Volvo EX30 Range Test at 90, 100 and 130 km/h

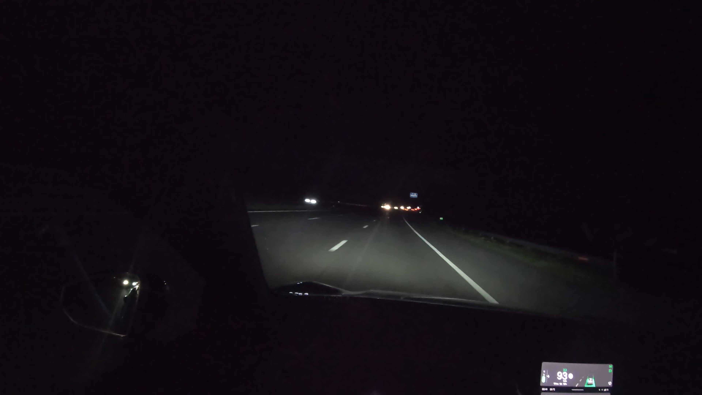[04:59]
so I am doing my 90 kilometers per hour consumption run and the car is consuming between 15 and 16 kilowatt hours per 100 kilometers which is okay but not amazing it's not super efficient again it is okay and yes it is dark as you can see because it is evening I got some complaints about this because people can't see when it is dark I understand that but I have to do these